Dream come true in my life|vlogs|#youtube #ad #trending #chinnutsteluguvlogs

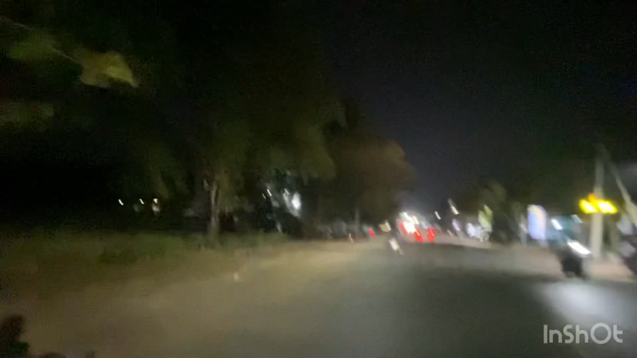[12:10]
అండ్ ఇది ఈ సైడ్ కనపడుతుంది చూసారా మనకి ఫ్రైడ్ వింగ్స్ ఇదైతే
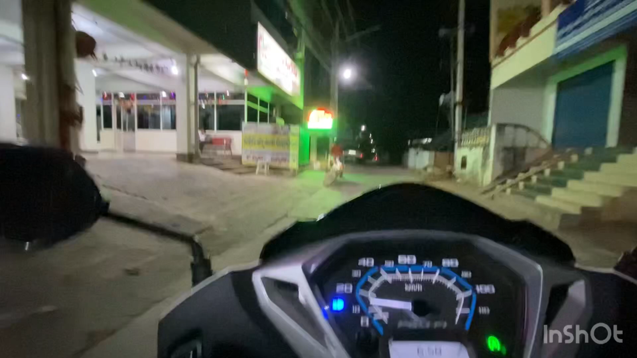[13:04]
అండ్ బైక్ పార్కింగ్ ప్రెజెంట్ ఇక్కడ పార్క్ చేసి మనం బైక్ అయితే వెళ్ళాము